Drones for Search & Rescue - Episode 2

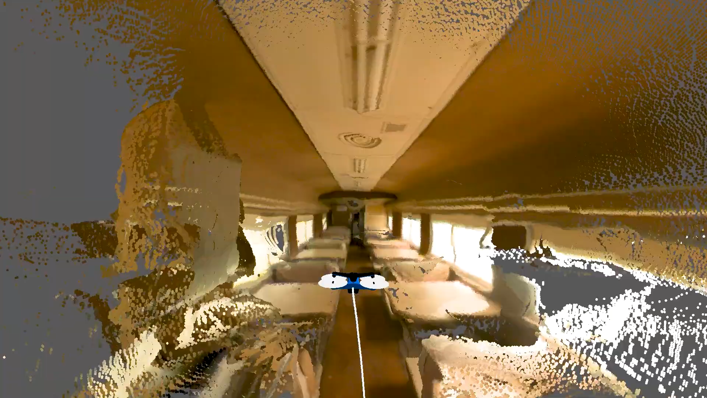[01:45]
This allows the drone to avoid contacting walls, obstacles,
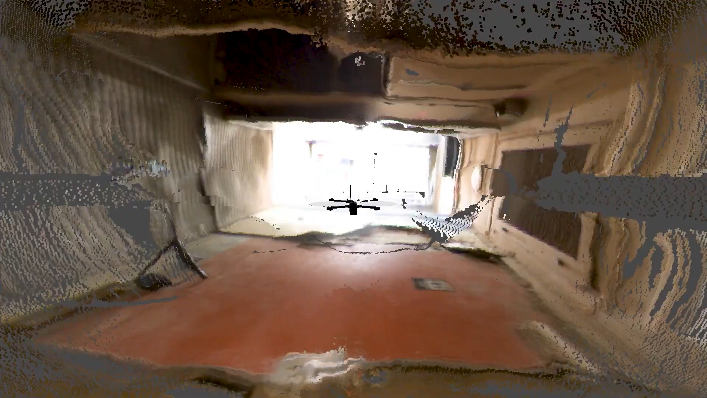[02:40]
This ability to float through spaces gives Skydio a significant advantage over treaded or ground-based robots
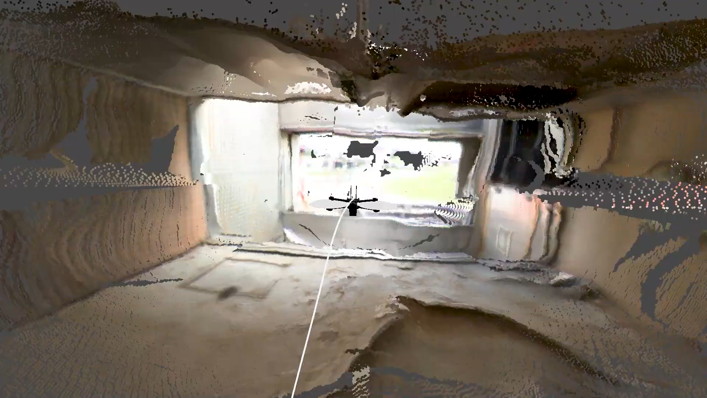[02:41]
that would quickly become encumbered inside the car.
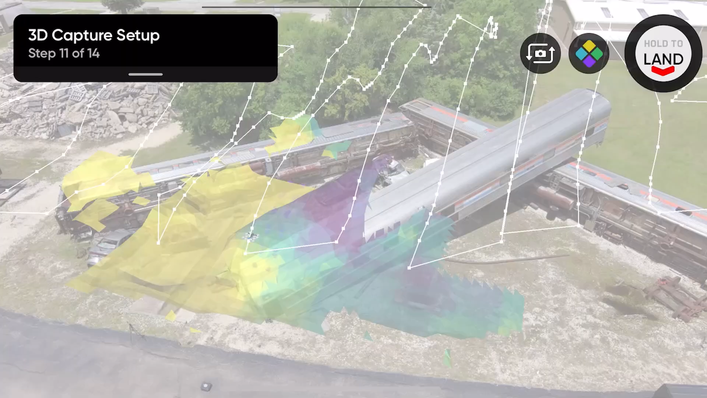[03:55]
And what could take several hours using a manual drone,
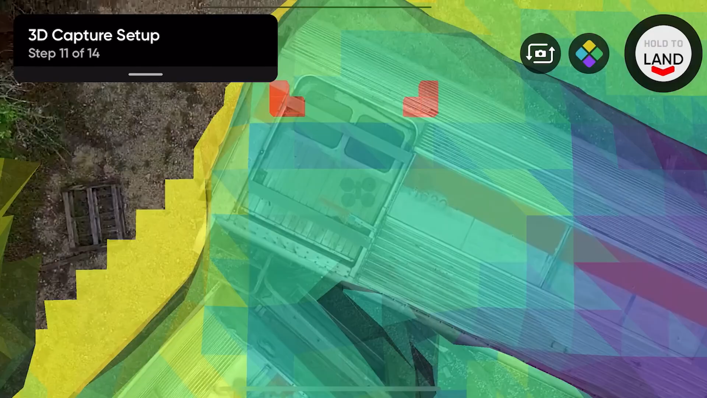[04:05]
Once the scene is fully captured, Skydio drones can wirelessly upload vast numbers of photos,
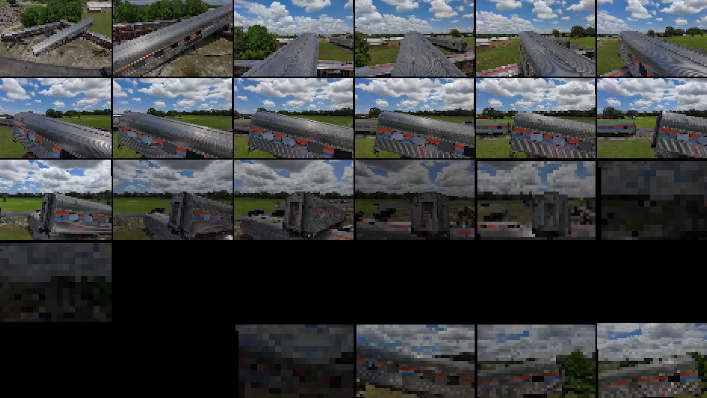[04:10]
videos and 3D scan data sets collected during the flight, so they can be easily stored and shared as evidence.
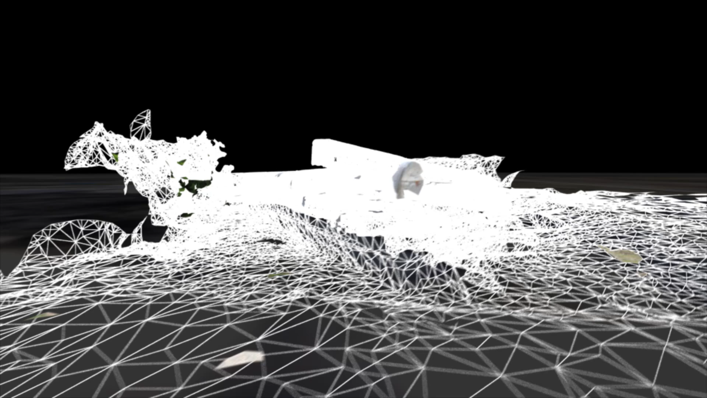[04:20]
With 3D scan, it becomes safe and simple to generate a high fidelity digital twin of the accident.
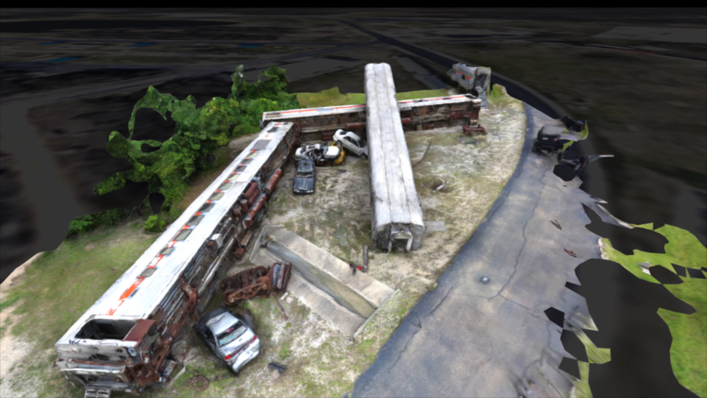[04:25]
With just these two Skydio drones,